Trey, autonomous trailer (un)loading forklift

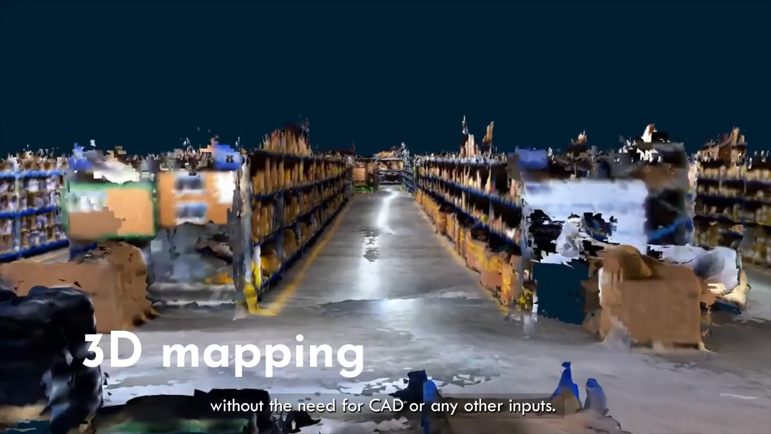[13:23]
The map is then augmented with additional information, such as dock zones, pallet positions, traffic rules, and similar.
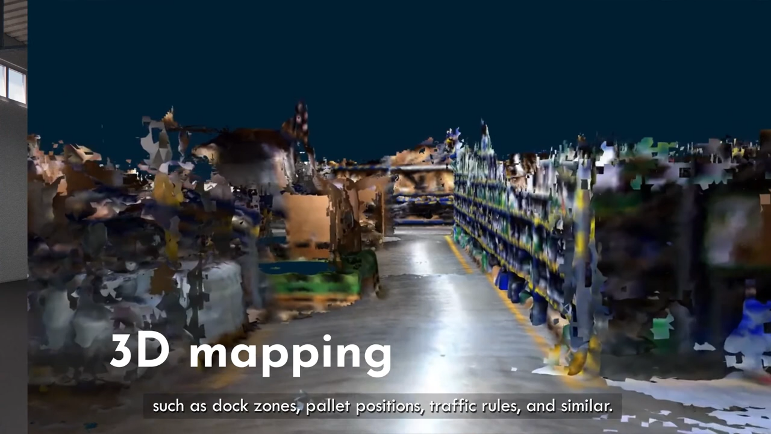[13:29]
The last step is the definition of missions.